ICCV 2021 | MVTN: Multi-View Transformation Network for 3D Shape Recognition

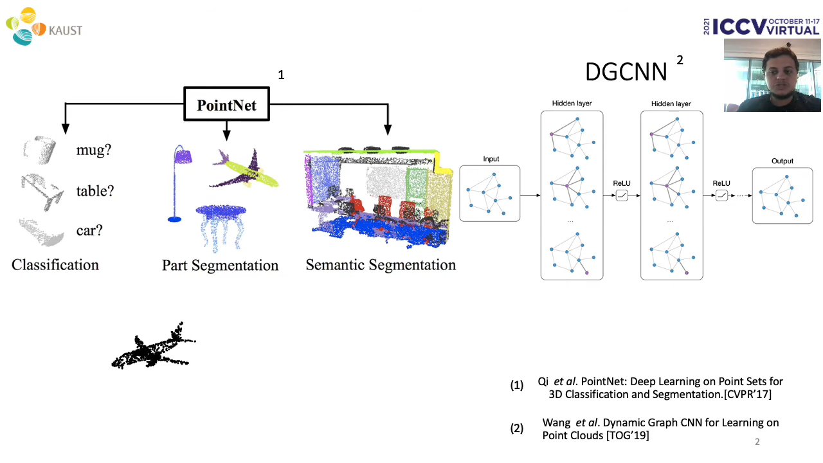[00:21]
3D point clouds are widely used for 3D representation in computer vision due to compactness, flexibility, and because they come naturally from sensors like LiDAR and RGBD cameras. On the other hand, humans don't have 3D sensors.
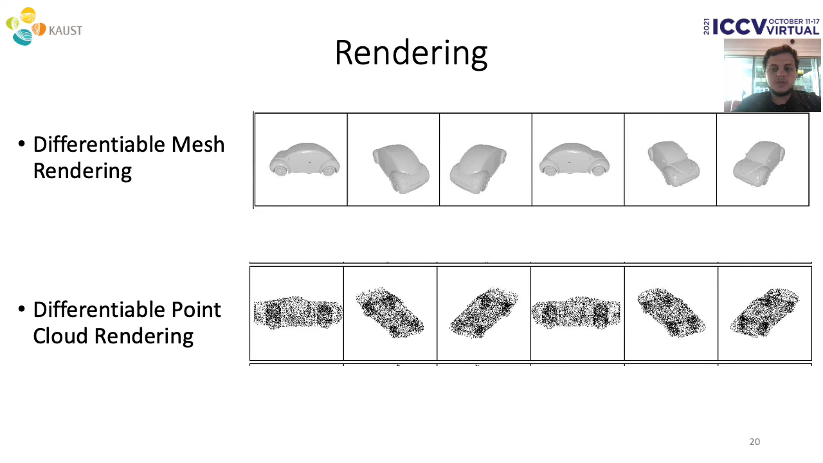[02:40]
The datasets we used include ModelNet 40 for classification and retrieval, ShapeNet Core 55 for retrieval,
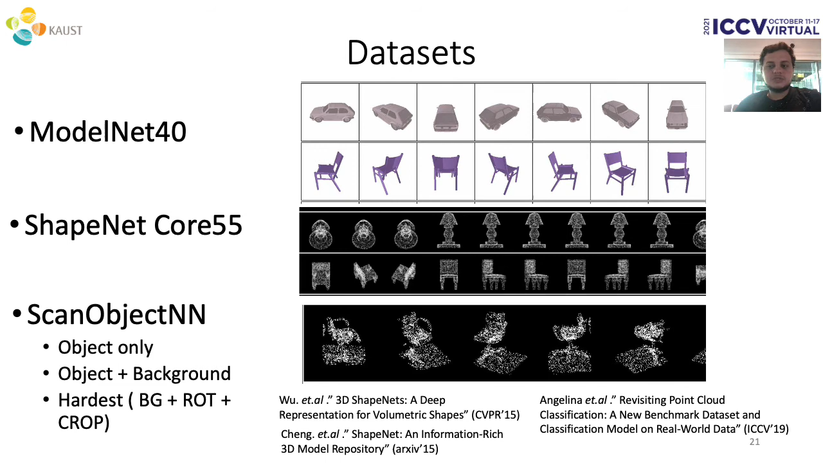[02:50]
and ScanObjectNin that consists of realistic 3D scans of objects, which has 3 variants. Our ModelNet 40 results show competitive performance.